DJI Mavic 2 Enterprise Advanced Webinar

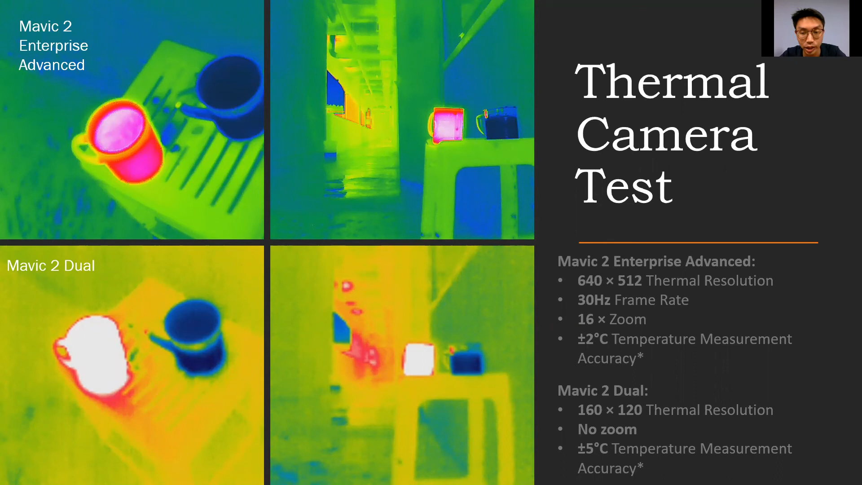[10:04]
hertz frame rate and a plus minus two degrees celsius temperature measurement accuracy right but for the m2 ed this is actually a plus minus five degrees temperature temperature measurement accuracy so again at five meters the m2 ea on the left versus the m2 ed on the right
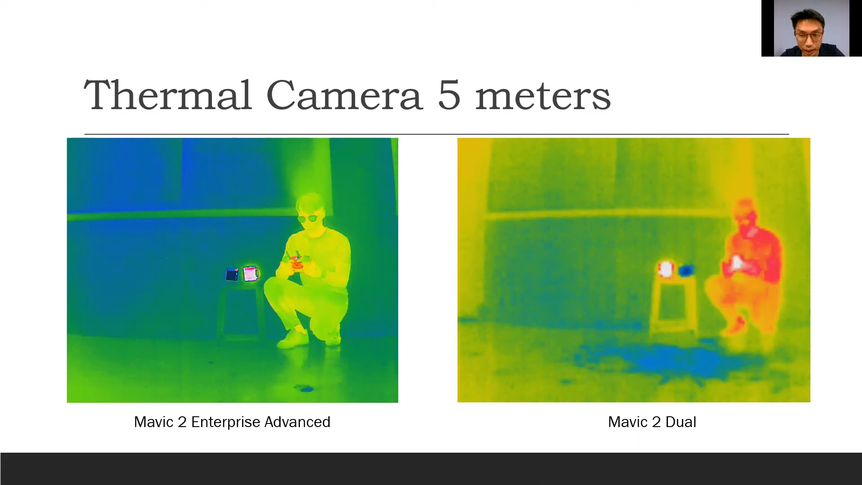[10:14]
and then at five meters again you can see the details for example the watch
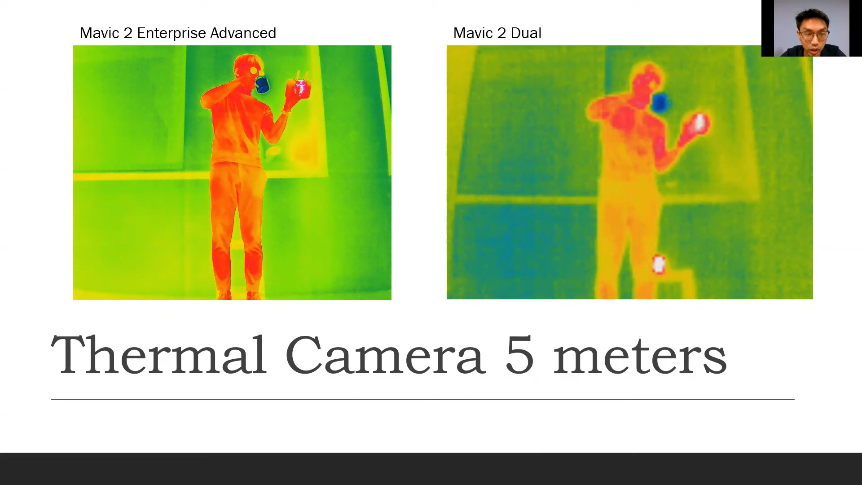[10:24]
you can see on the left is very clear on the right you can't really see it and then again at 10 meters away
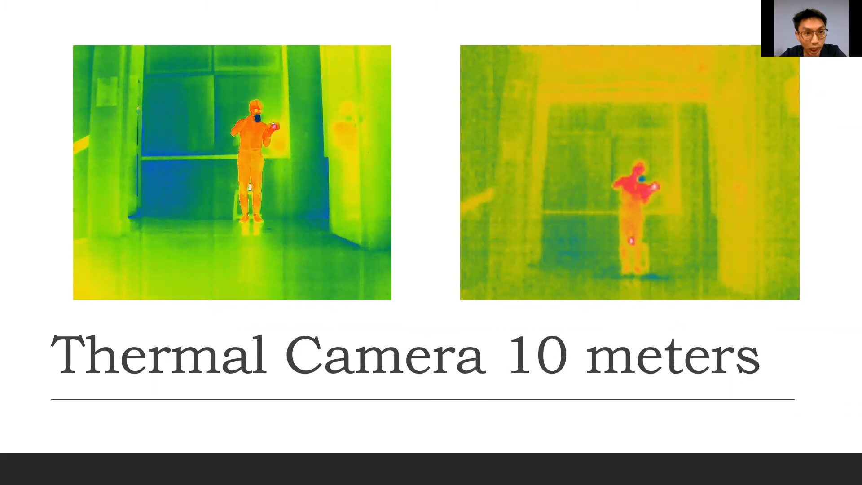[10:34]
and we have a video to show you about its frame rate so this is at 30 frames per second and you can clearly see that when the water splashes and touches the wall
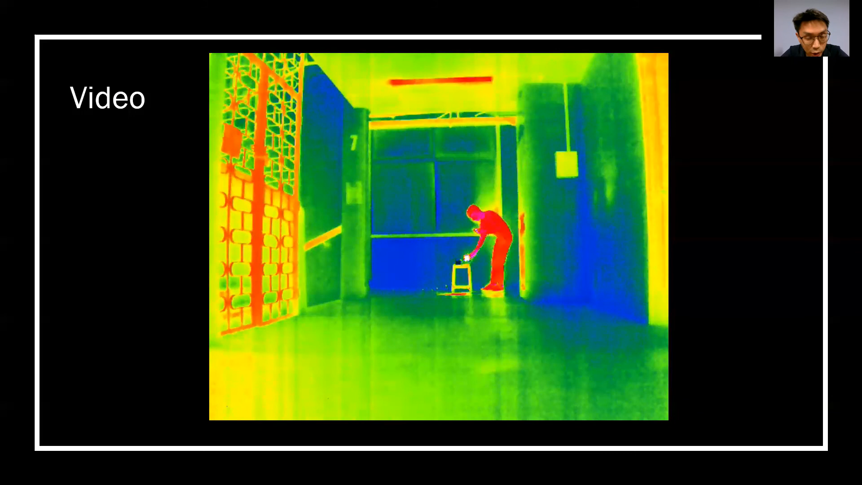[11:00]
small droplets can still be seen again because of its resolution here you can see the m2 ea being used in a
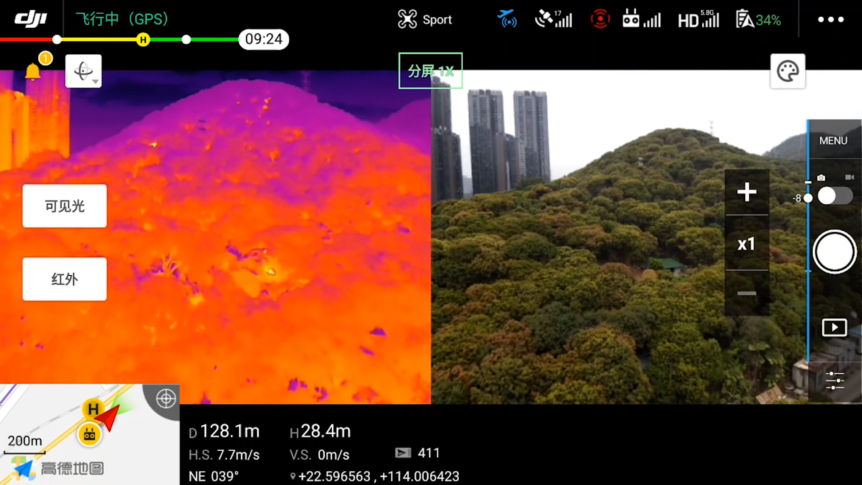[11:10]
bush fire you can see that in the thermal camera live view the fire is very clearly can be very clearly seen but you can't actually see it on the rgb
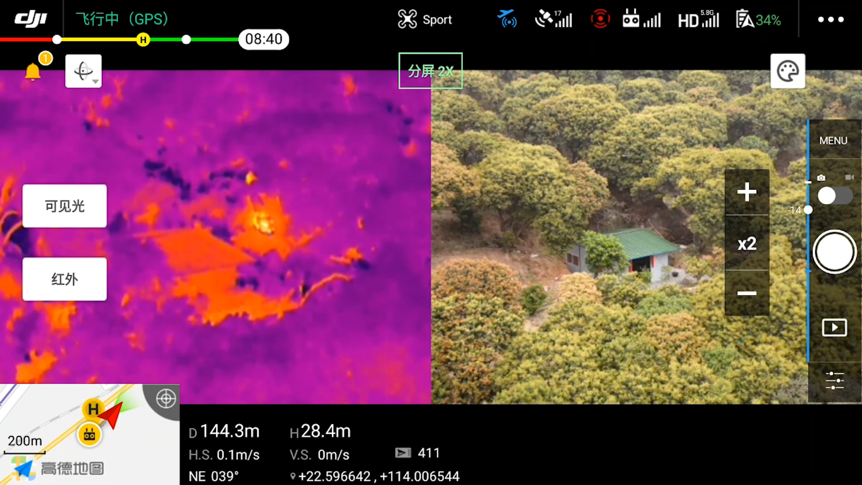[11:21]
camera therefore it is very useful to have a high resolution thermal camera and only when the rgb camera is zoomed in you can see you can actually see the fire